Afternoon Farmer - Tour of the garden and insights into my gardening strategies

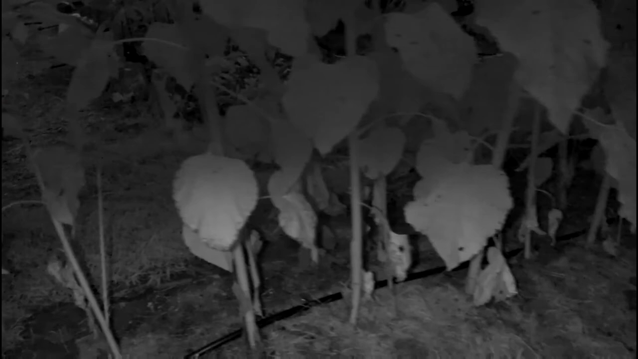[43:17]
It's getting too dark for the regular, so I apologize for the shift to night camera mode, but it'll have to do for now.